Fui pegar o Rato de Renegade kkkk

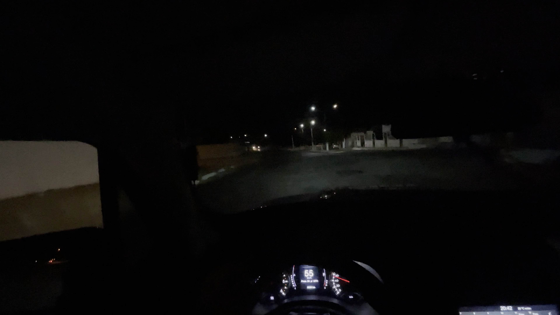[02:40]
Camundongo Cheio de apelido Aí aqui Para vocês terem uma noção Rodoaviária à esquerda A Fiat Como eu disse Eu não Eu não Eu não trato ela muito Como concessionária Ela tem cara de ser Essas lojas que vendem, né?
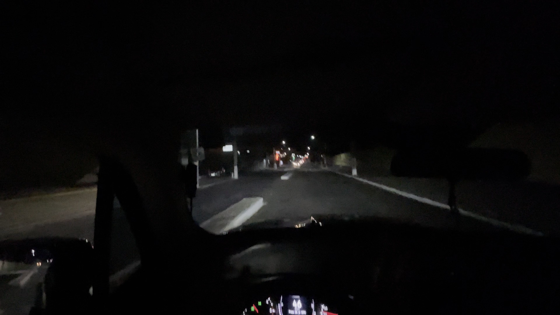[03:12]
Ela tem ônibus novo Tem Tem uma Renaultzinha do lado O que é que vocês acham? O que é que é preciso Para ser uma concessionária? Sair e vender carro novo Já é?
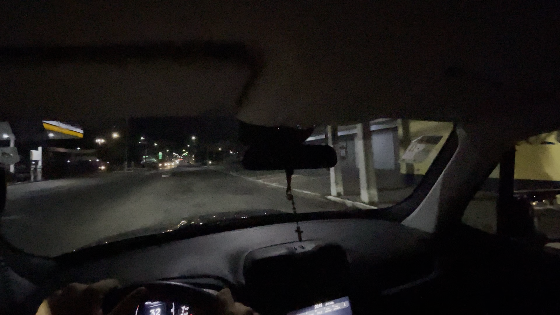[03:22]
É porque Só tem esse Esse Esse compartimento da frente, né? Mas tem Tem Terobliz ali usado Ixi, eu passei direto Da casa do
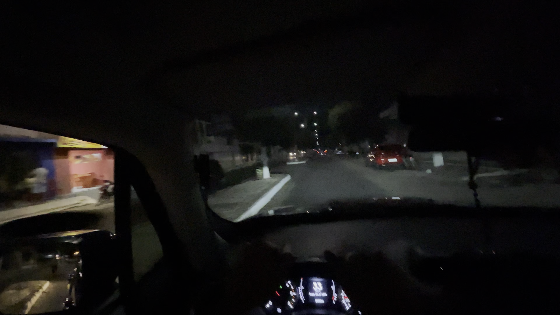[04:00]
O que é que é preciso Para a única avenida da cidade, ó Aí dobra a direita ali Ela continua Depois eu quero fazer Até aquele teste do Compass Subiu o vidro aqui Que tá Tá tendo uma Uma cereja aqui do lado, ó Depois eu quero fazer Aquele teste do Compass Que tava Tava preso No fim de pedra, né? Sim Comentem aí No
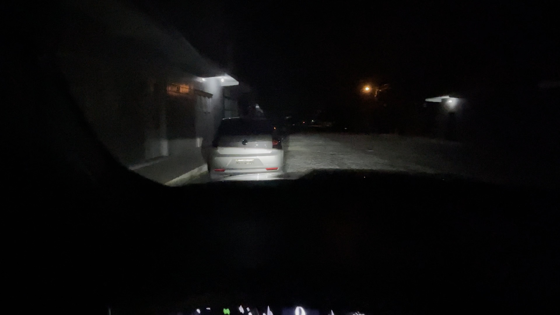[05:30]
A Xuxa é o gato A gata do rato Tá ali embaixo do carro Eu perdi Foi esse 10 de vista Olhando pro gato Olha o rato Tá escura, gente Vocês queriam ser em flecha, né? Tá atrás? Esse 10 passou aqui agora Dobrou ali, vai Tá lá no churão Esperando o que?
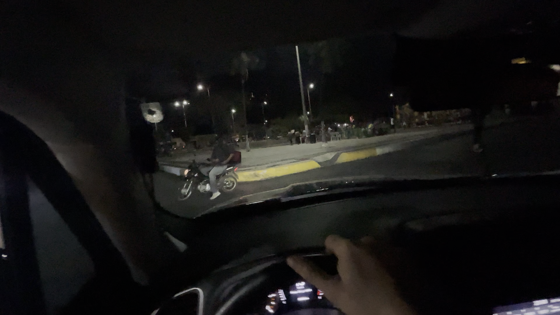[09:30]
Um caminhão de não sei de quem Mas indo lá pra São Paulo
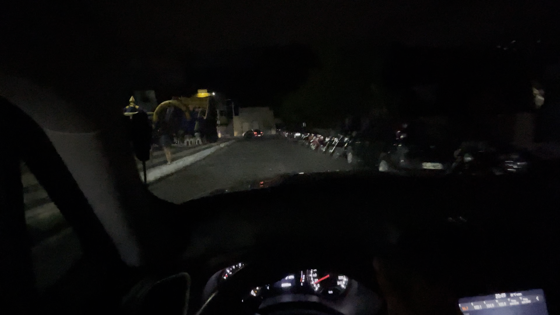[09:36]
O cara do caminhão parece que ainda... Desconfiou que ele tava enrolando, uma coisa assim Deixou ele de pé lá Deixou ele de pé lá Cadê? Ah, tá aí Deixou ele de pé lá o cara do caminhão lá De São Paulo Ah, ele é rei de ônibus
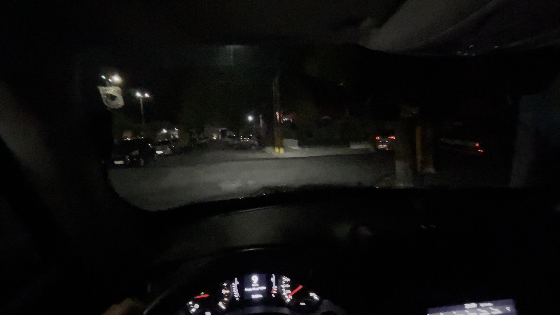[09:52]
Eita, saudade das mastruzetes, hein?
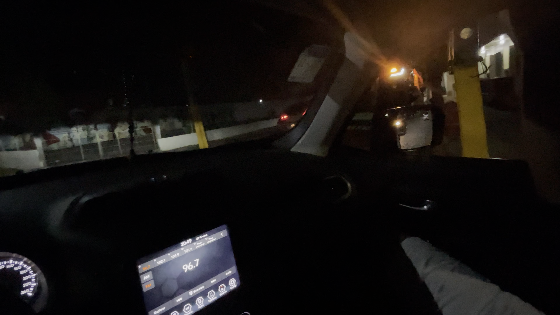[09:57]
Olha aí Colaram o adesivo aí de um balão Tá escuro pra vocês, viu pessoal? Aqui Cadê o Felipe?